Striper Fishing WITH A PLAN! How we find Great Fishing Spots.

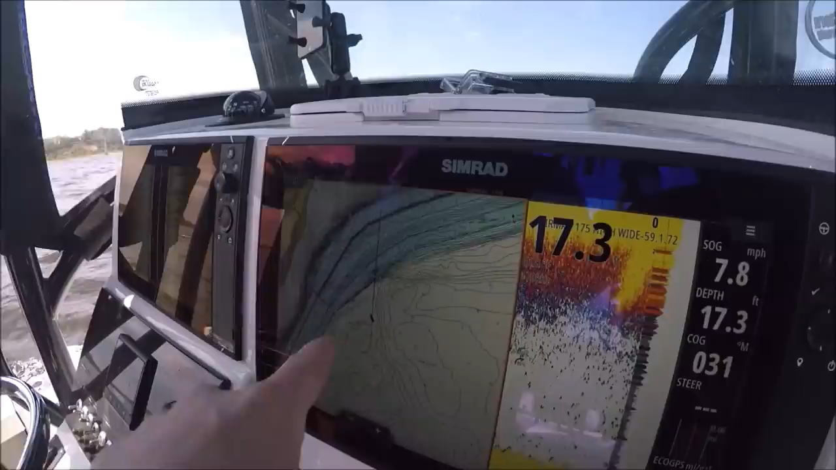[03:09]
On screen: depth 17.3 ft, speed 7.8 mph
and we're not seeing much right yet.
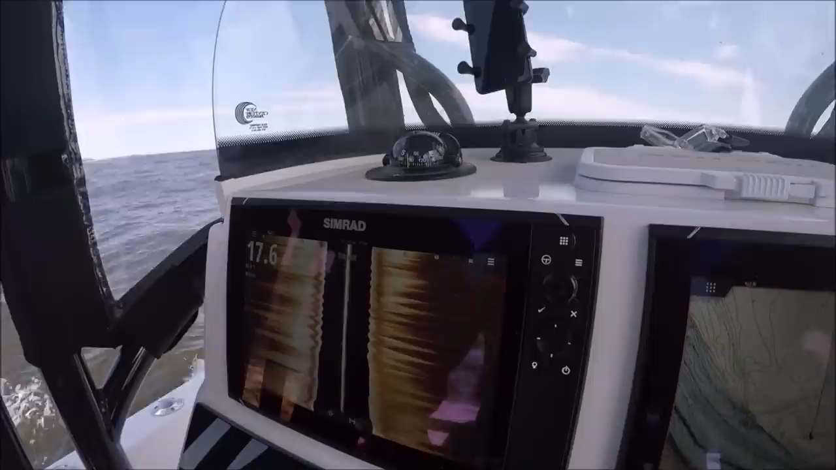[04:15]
I'm not seeing other than that little bit of bait.
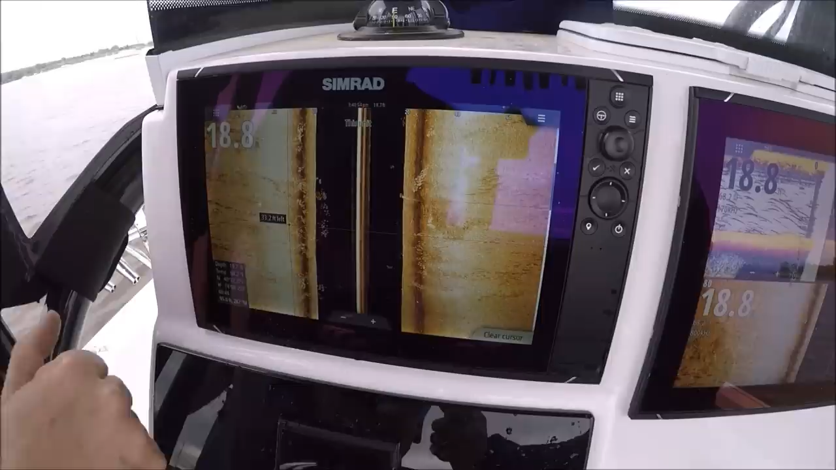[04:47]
One thing you can see with the side scan here in the active imaging is we're not just marking bait close, we're marking bait that's suspended and far from the boat.
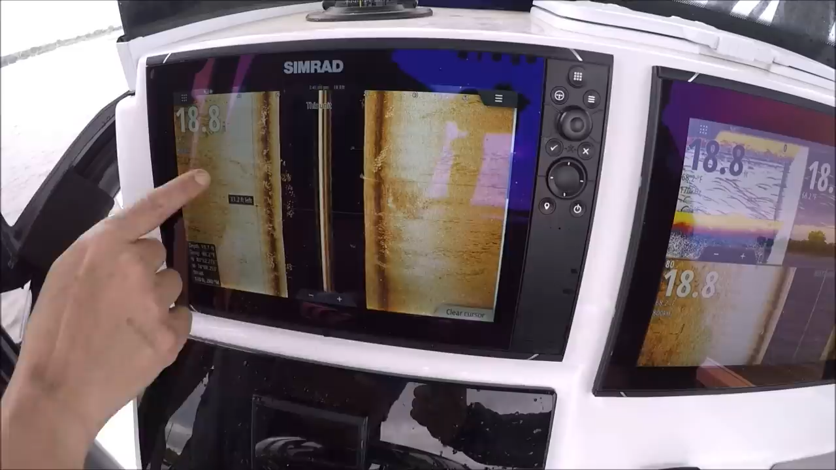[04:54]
Really cool stuff. Sailboat to our right. It's a sunken sailboat. All bunker.
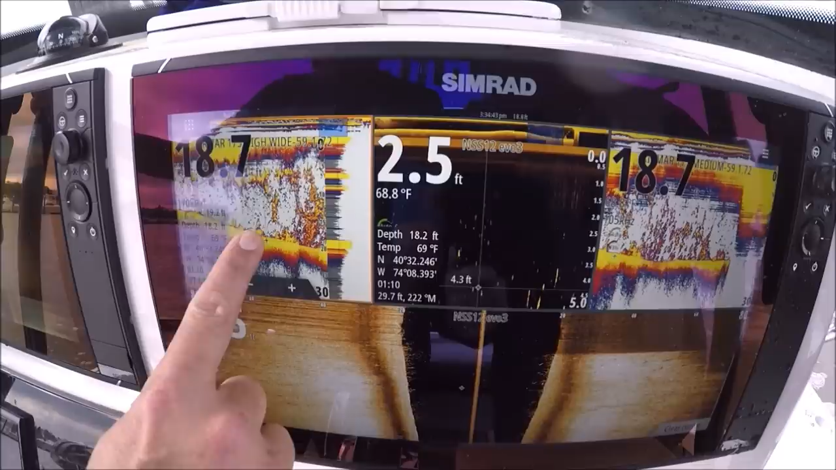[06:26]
You gotta circle them. The old school guys call that drumming them.